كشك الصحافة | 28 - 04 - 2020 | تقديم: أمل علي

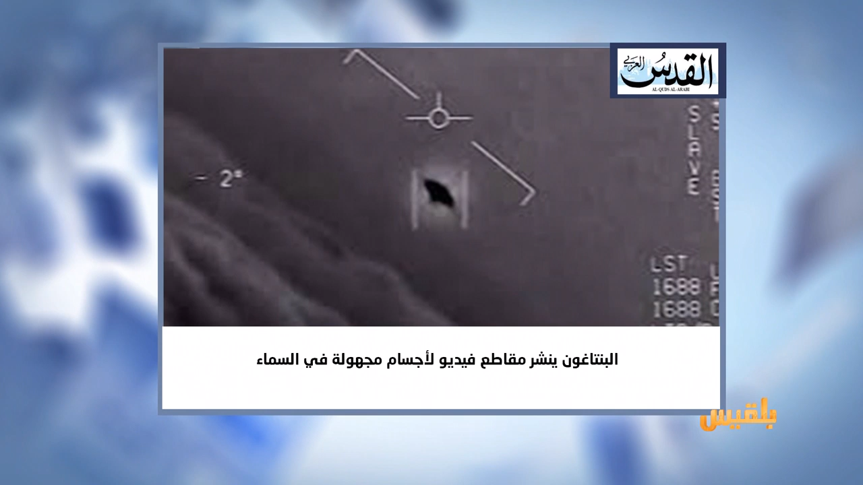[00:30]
ومن أخبارنا المنوعة البنتاجون ينشر مقاطع فيديو لأجسام مجهودة في السماء